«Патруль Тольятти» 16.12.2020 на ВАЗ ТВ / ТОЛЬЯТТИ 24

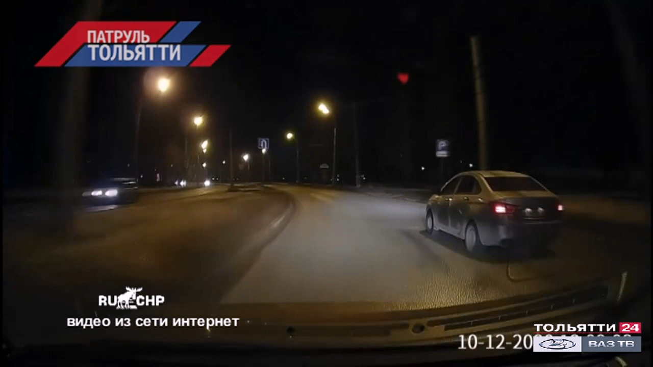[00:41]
В нем обошлось без пострадавших. Один из автовладельцев ехал по главной дороге и имел полное преимущество в движении. Другой же, нарушив правила, стал выезжать с прилегающей территории и спровоцировал столкновение. Момент аварии зафиксировала камера видеорегистратора. Материал отправлен в ГИБДД для дальнейшего разбора.